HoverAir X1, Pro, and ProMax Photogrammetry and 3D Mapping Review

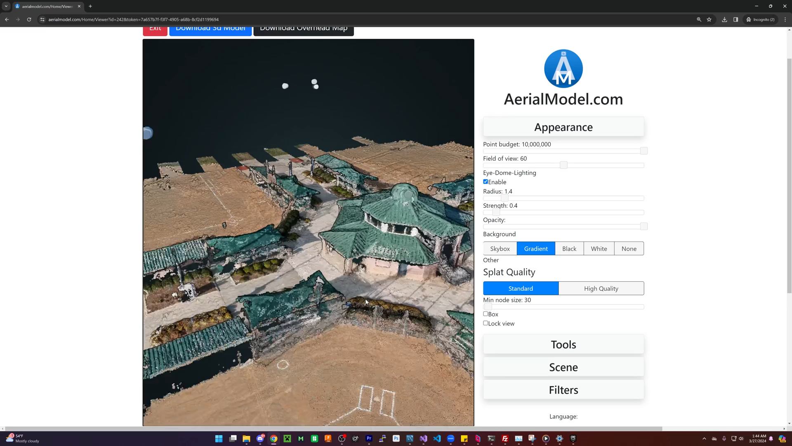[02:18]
and that's just because the pictures themselves have no geo-referencing data.
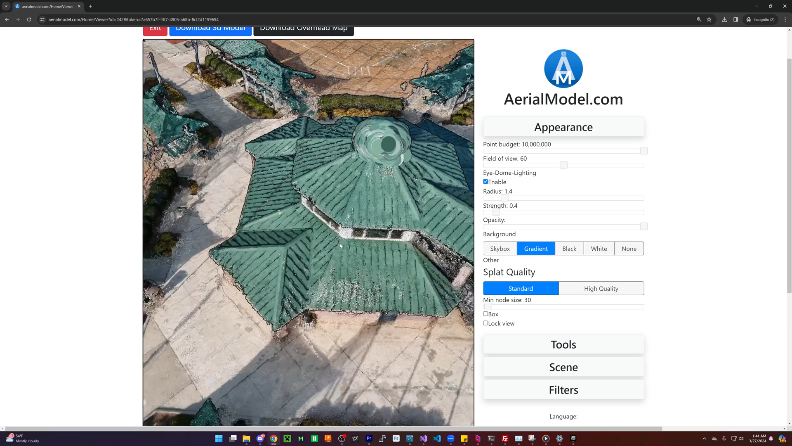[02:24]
So the scale in which the basically subject that you're looking at is, is really hard to determine and not really possible to get an accurate measurement based off this drone alone.
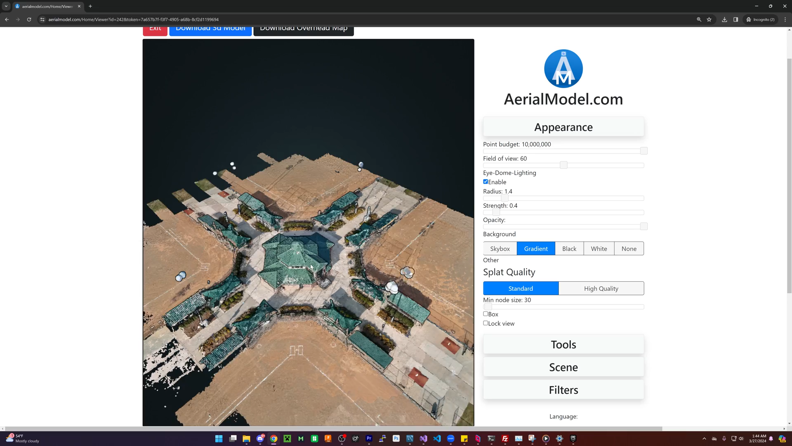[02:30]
However, overall, the model itself will look good,
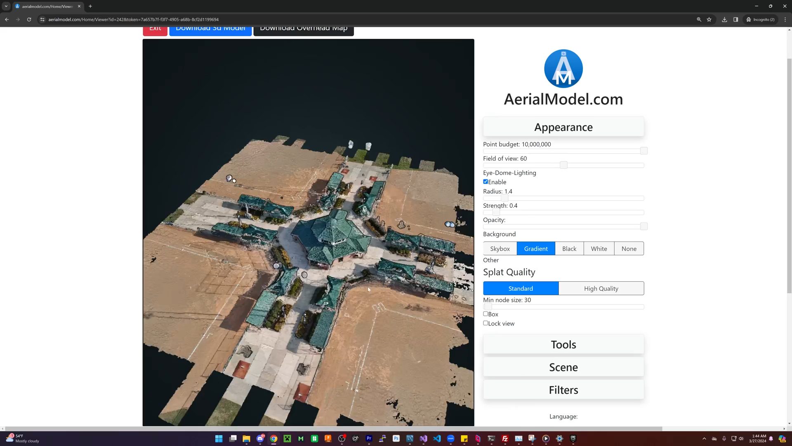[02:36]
it's just you won't know how big it is, and you won't be able to use any of the measurements on the model.
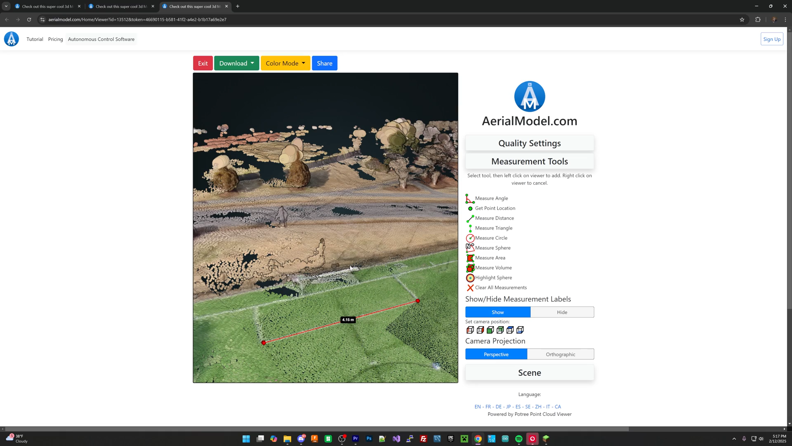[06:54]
So the measurements are useful at all.
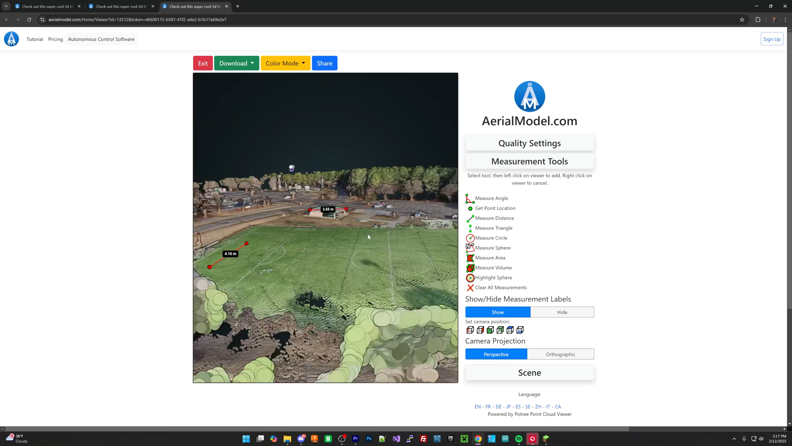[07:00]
However, if you were just trying to capture this, maybe you wanted to 3D print this model or something, maybe a model of this park, offer that as, like, a service to somebody, I think it's doable.
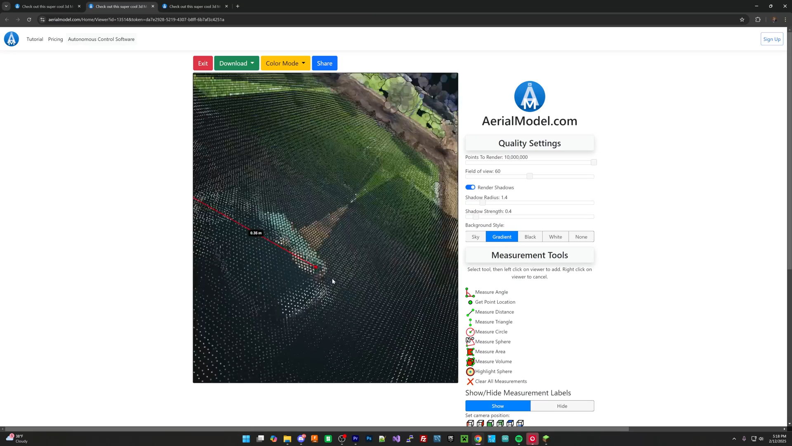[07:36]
I do think, overall, I wish that they would add that georeference data, because then that would make this a substantially higher quality model, especially since it does have that GPS.